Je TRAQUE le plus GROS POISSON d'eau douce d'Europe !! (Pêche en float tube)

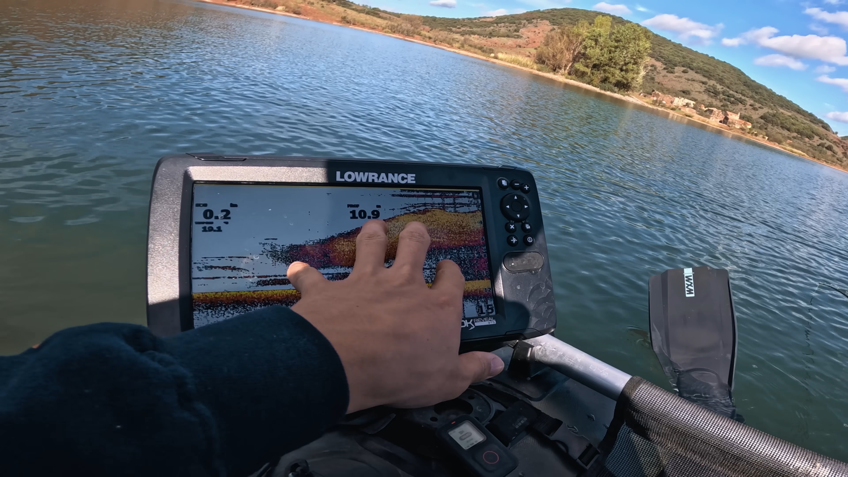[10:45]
On voit qu'il y a plein de poissons fourrage, c'est vraiment la jungle là-dessous.
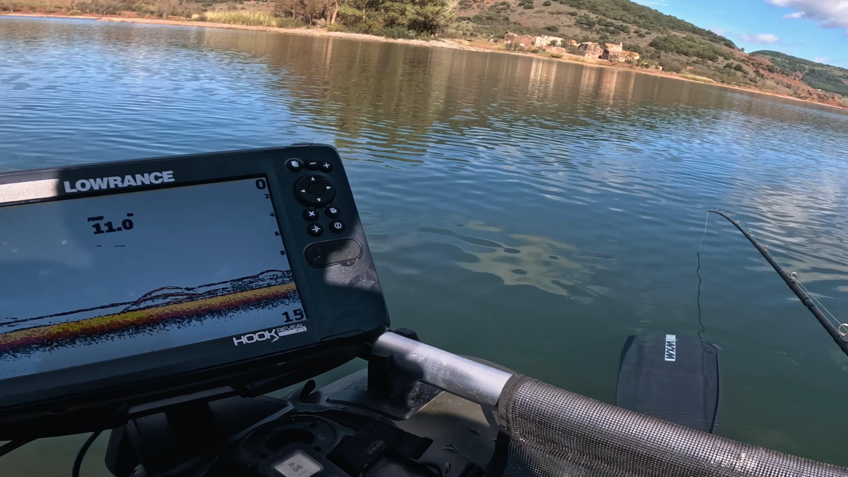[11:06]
On peut le voir au sondeur ici, là. Il est monté ici, il y en avait un autre là. Ah, il est toujours dessous. Hein. Il est toujours sous mon teaser. Hein. Ça monte. Ça monte. C'est toujours dessous. Hein. Oh, ça a tapé.
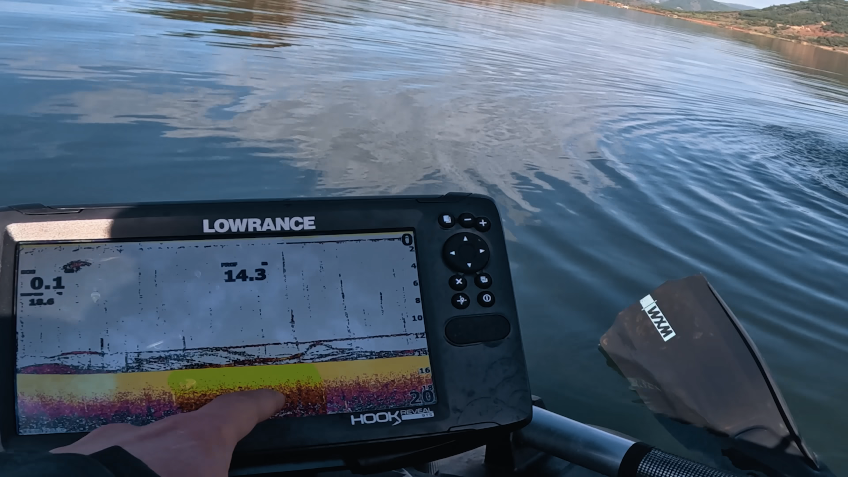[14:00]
On voit qu'il y a un gros gros poisson qui est monté là, il est venu voir les vers, puis il est redescendu.
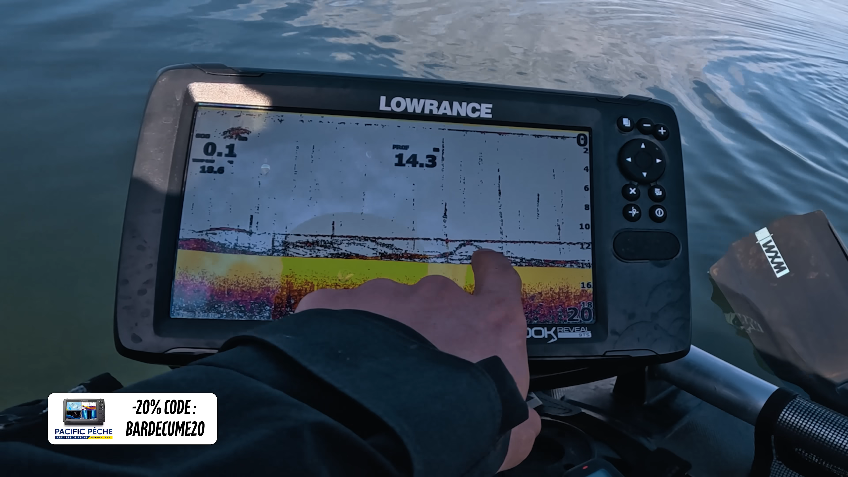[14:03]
Il n'a pas été décidé, mais là il y avait un poisson. Hein. Il est au fond encore. Ouais, ouais, mais il faut pêcher plus creux, plus descendre.
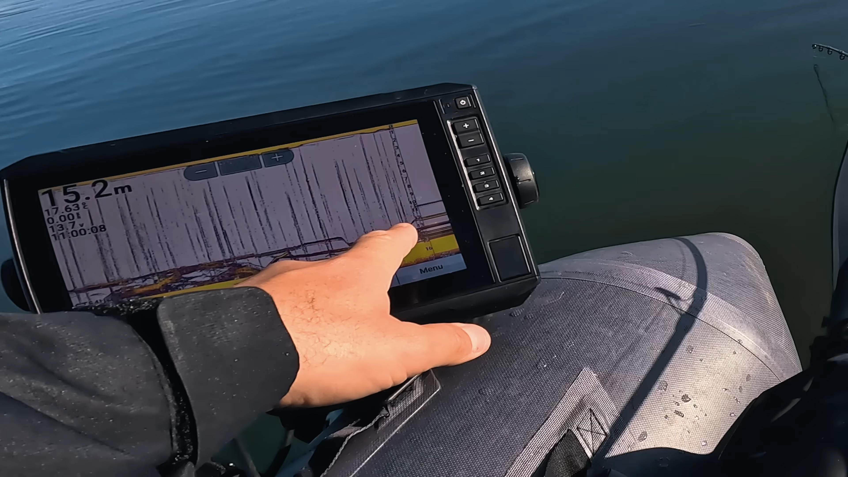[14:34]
On screen: depth 15.2 m
Il y en a un qui est monté au-dessus.
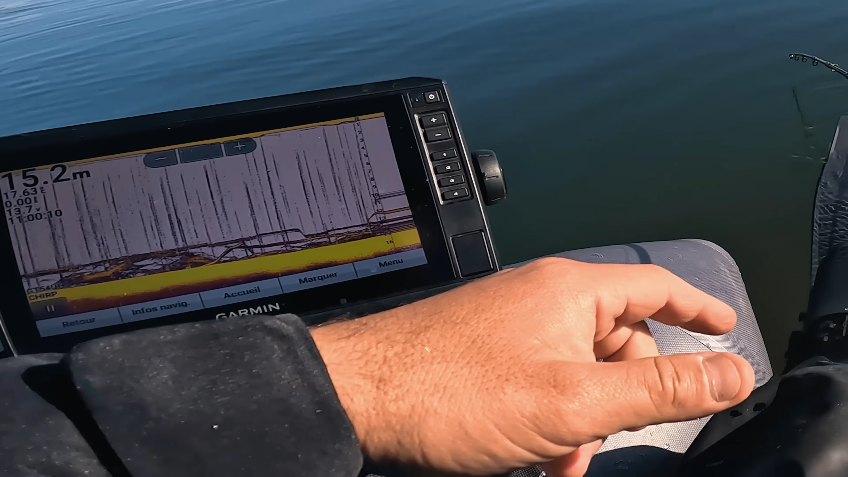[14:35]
On screen: depth 15.2 m
Oui, je l'ai vu. Voilà, donc là, tout doucement, j'y remonte à son niveau. C'est ce qui s'est passé tout à l'heure. Il y en a un en dessous de moi. Voilà. Et il redescend.
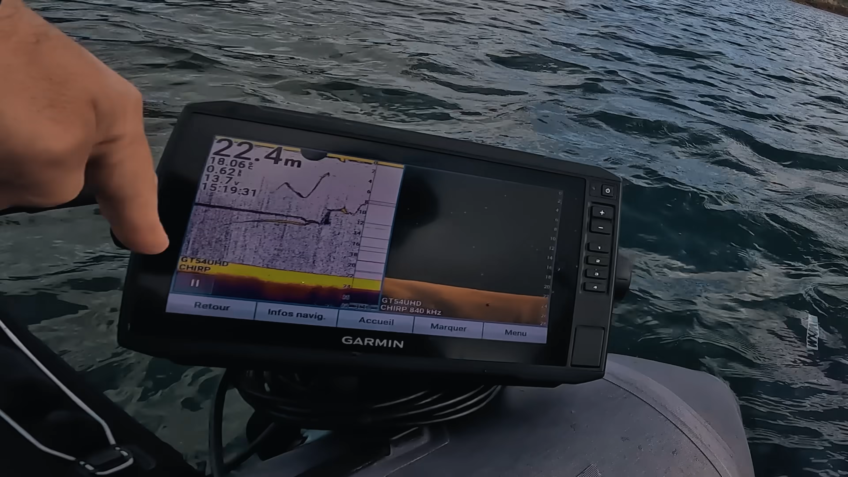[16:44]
On screen: depth 22.4 m
Puis finalement, celui d'en dessous, il a pris. Ouh, bah ça fait du bien cette touche.
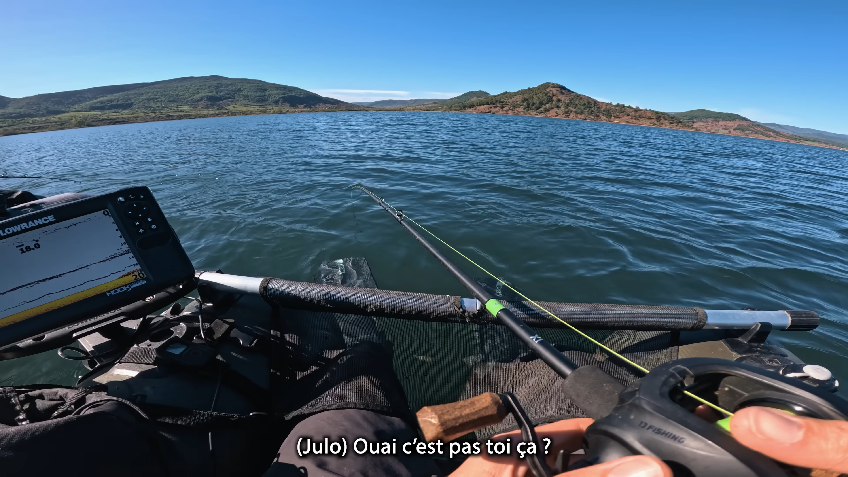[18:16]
Ouais, c'est pas toi ça. Non. Plus bas, t'es à 16,5. Ouais, c'est ça, et ça décolle. C'est très très gros. Ouais, là c'est très jaune. Chez moi, c'est très jaune. C'est très très jaune, c'est énorme.
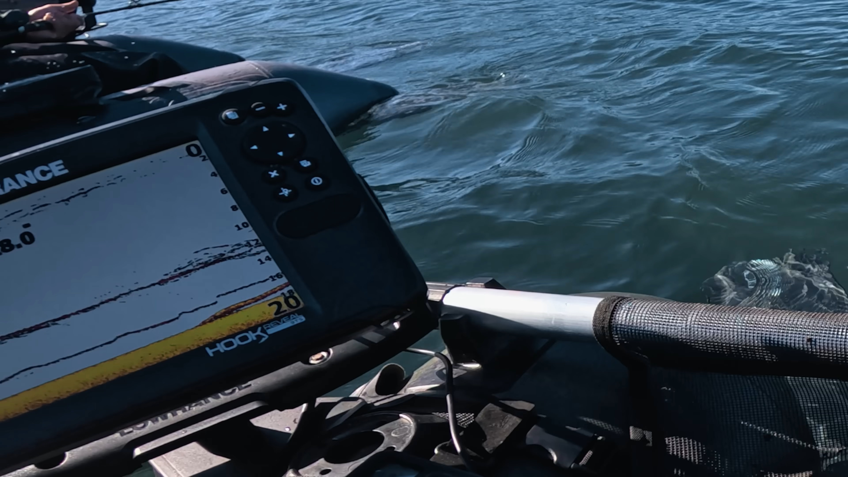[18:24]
Et ça décolle, ça décolle. Ça décolle. Il y a un truc énorme qui décolle du fond là.
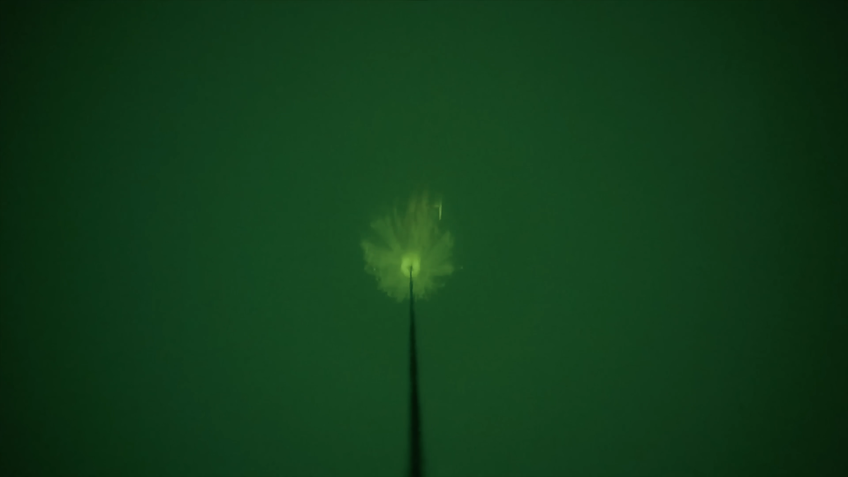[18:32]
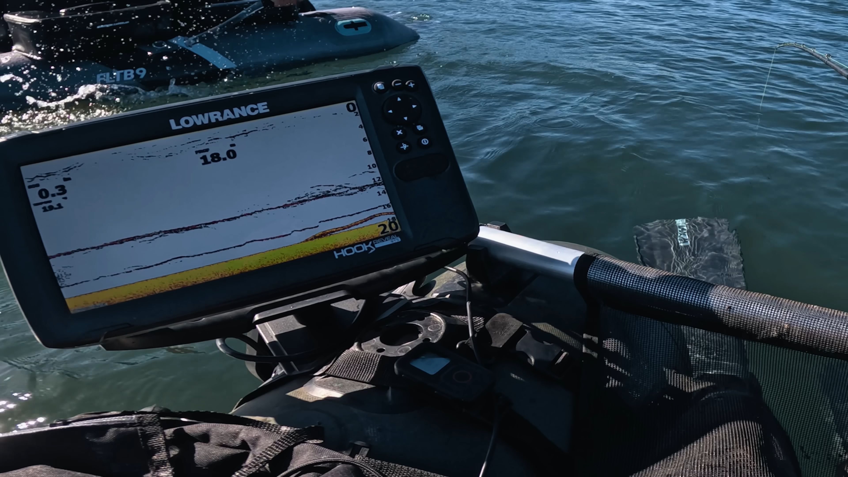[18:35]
Et ça se replace au fond. Ça, c'est très très gros. Hein. Ça, c'est un poisson.
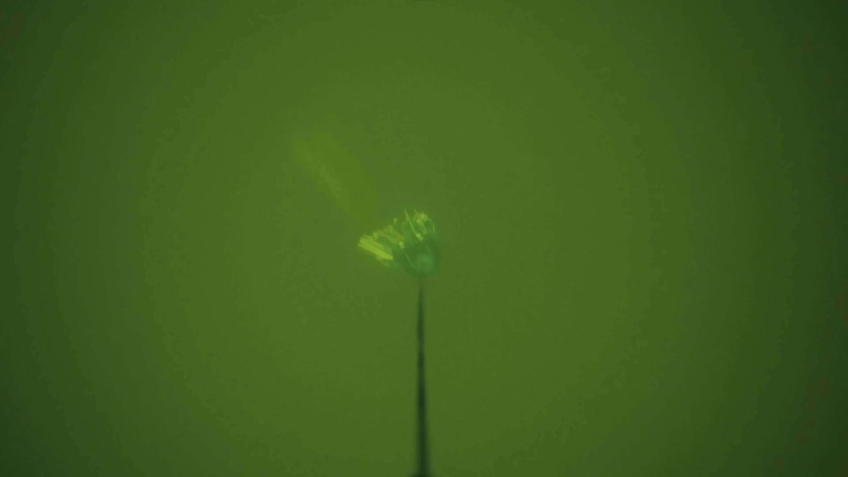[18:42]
Genre, descends un peu.
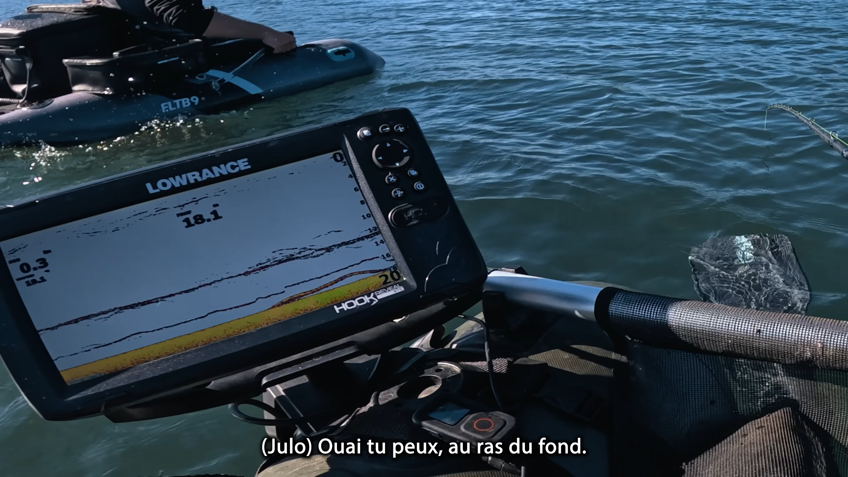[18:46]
Ouais, je suis au ras du fond là.